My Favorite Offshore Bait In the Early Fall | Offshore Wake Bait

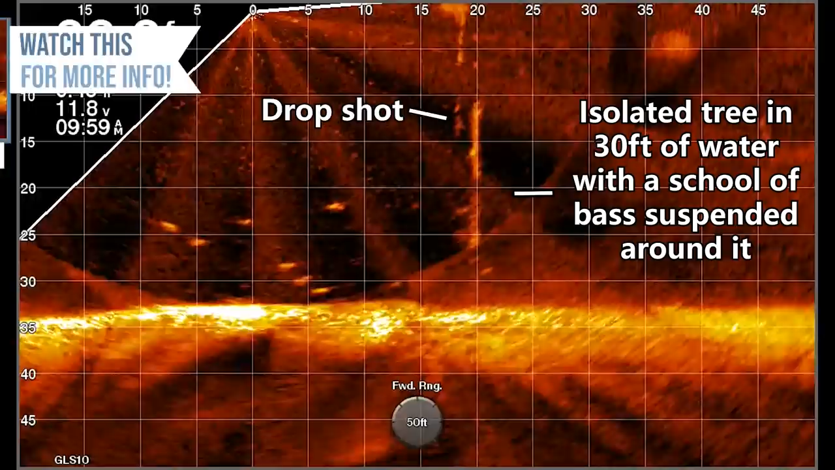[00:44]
of the trees offshore And I caught a lot of really good spotted bass now I wanted to come out today and
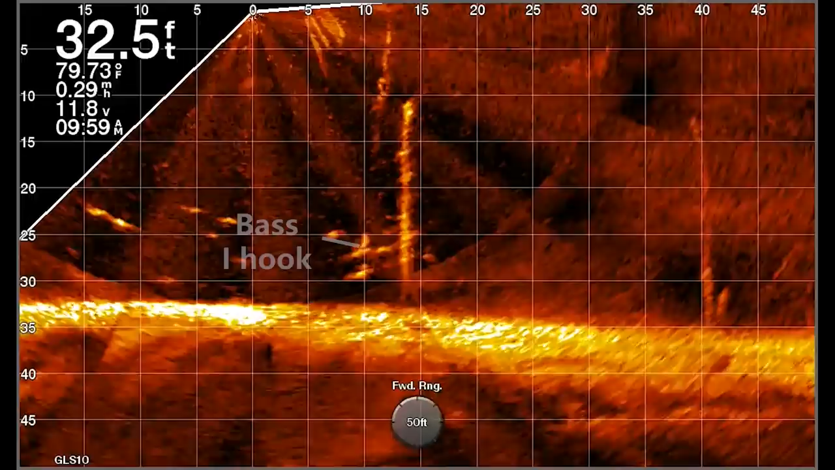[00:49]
On screen: depth 32.5 ft
expand on that pattern try some different baits and see what other baits I can use that live scope to actually catch fish with and really my
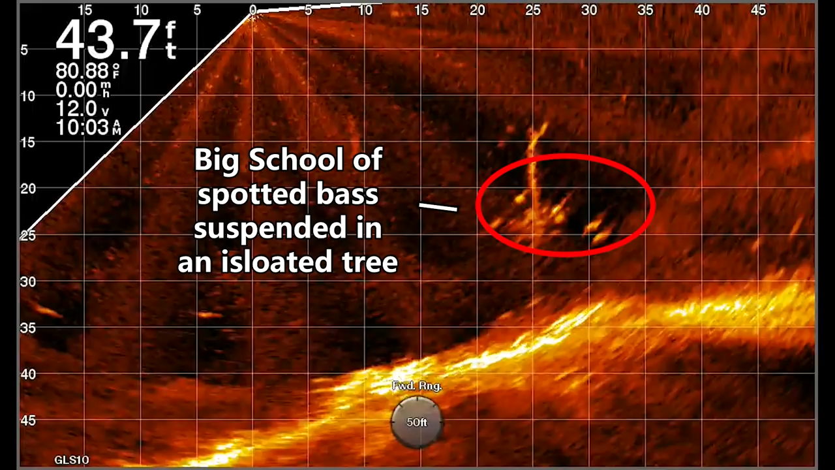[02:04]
On screen: depth 43.7 ft
are in like 10 And these fish are sitting in the tops of them suspended And you can
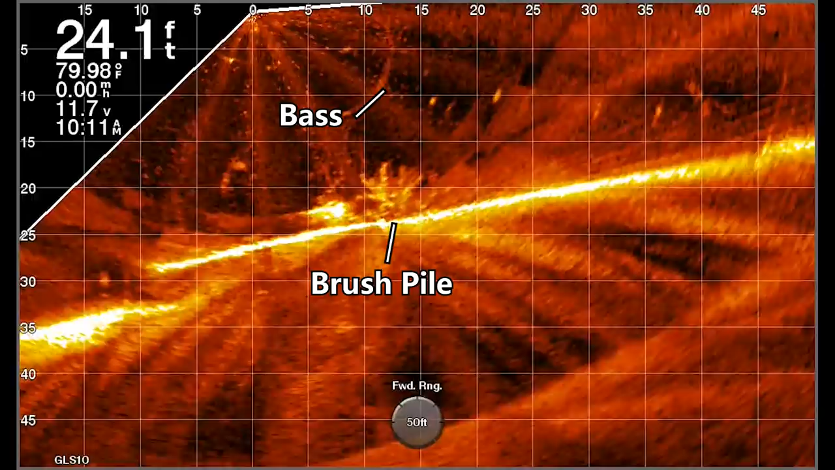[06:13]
On screen: depth 24.1 ft, water 79.98°F
those fish up to your top water no problem again the ones that usually get this are going to be pretty
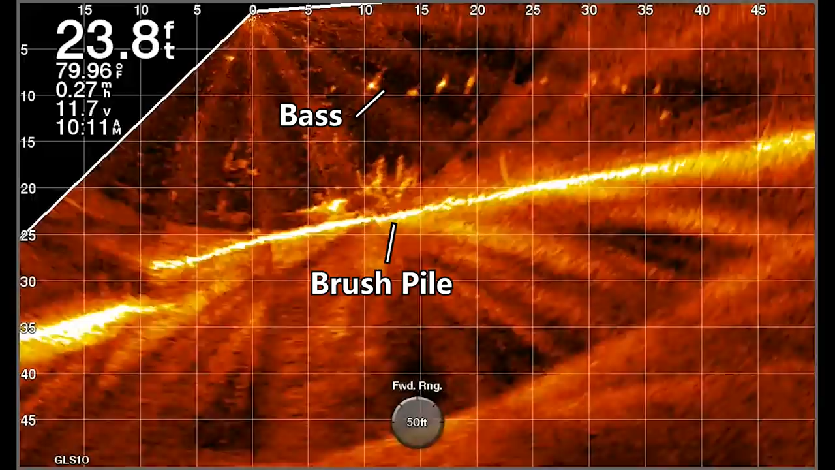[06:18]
On screen: depth 23.8 ft, water 79.96°F
good ones As opposed to just little guys i want to just try to eat it right there again
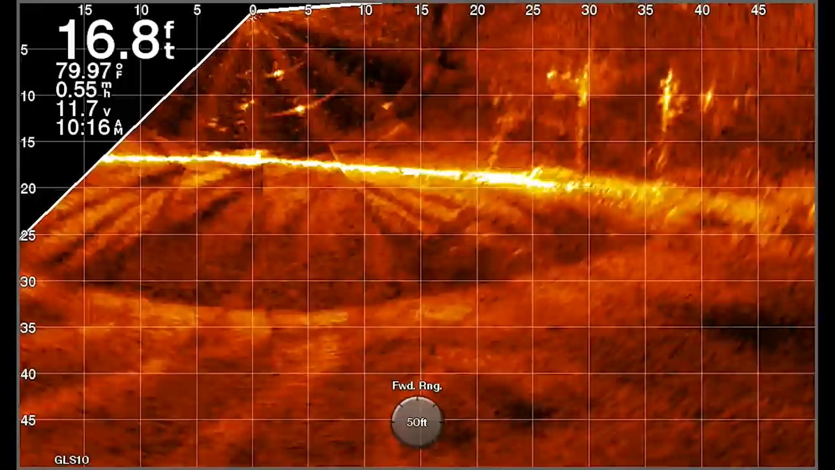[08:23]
On screen: depth 16.8 ft, water 79.97°F
less than 10 feet from the surface to actually commit and come out of that deeper water to eat
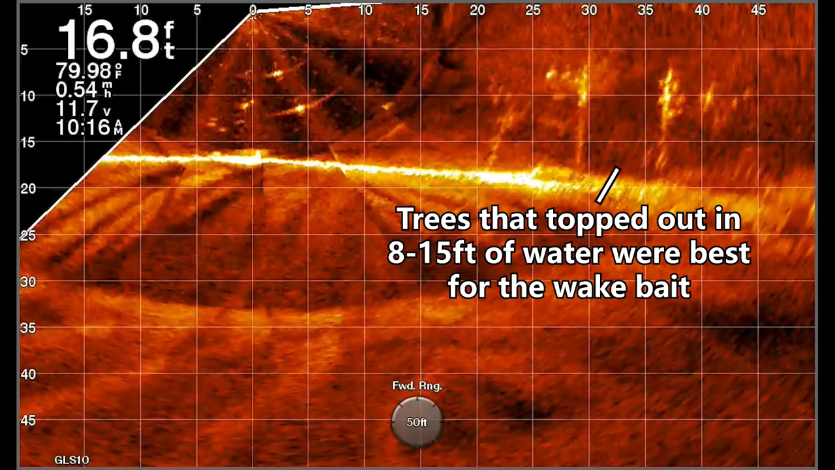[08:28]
On screen: depth 16.8 ft, water 79.98°F
it This meant that the top of the trees had to be in 10 foot of water or less And there weren't that many trees like that on these offshore points That meant that i had to use some different approaches
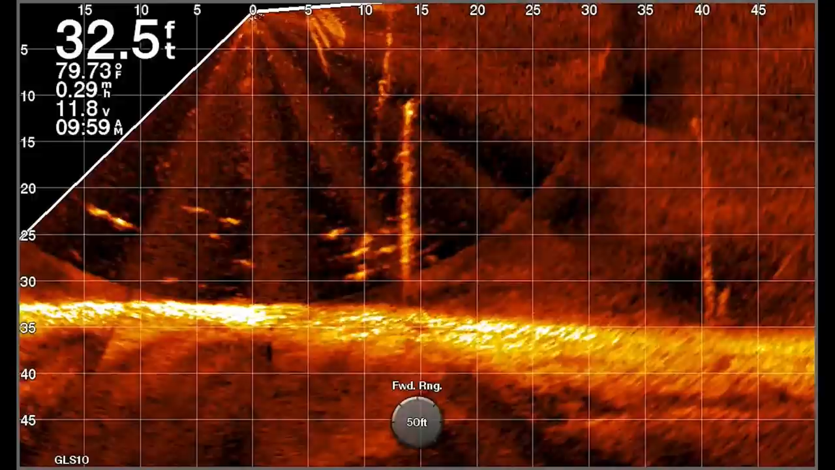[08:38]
On screen: depth 32.5 ft, water 79.73°F, speed 0.29 mph
when the fish were in trees that were deeper than that I actually found several fish that were suspended in
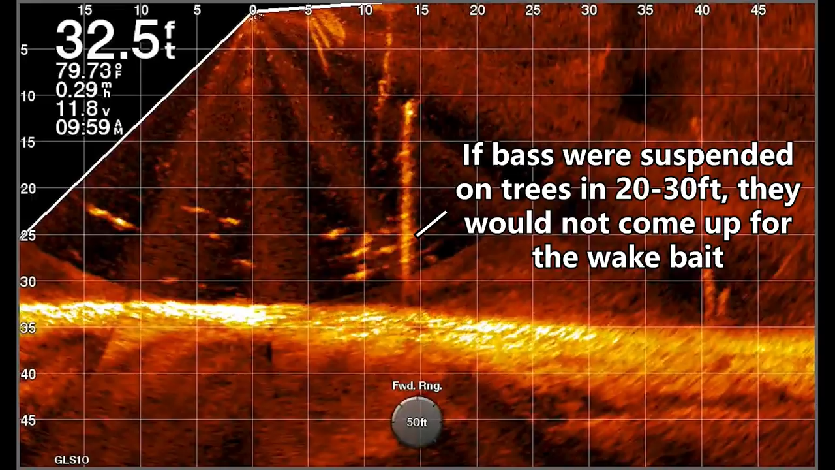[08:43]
On screen: depth 32.5 ft, water 79.73°F, speed 0.29 mph
trees that topped out in that 15 to 20 foot range And i could catch a lot of those fish on a drop shot just like i did last week It was really consistent actually